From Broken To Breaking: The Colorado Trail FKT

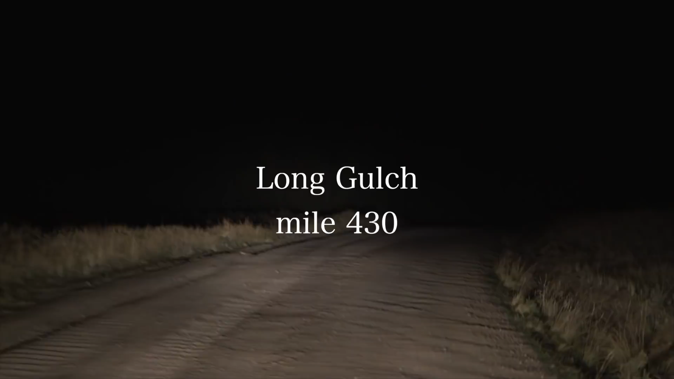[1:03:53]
This was miserable to drive out to. Awful. It was like driving on a cobblestone road.
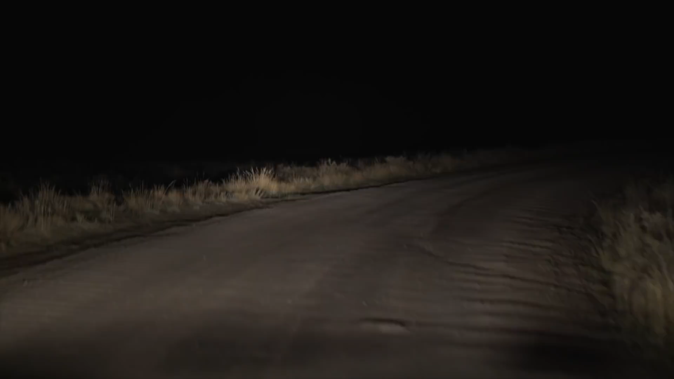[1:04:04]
It beat the tar out of my mounts. I think there's some rattles in that van still to this day from that section getting back there. During this section here at Long Gulch,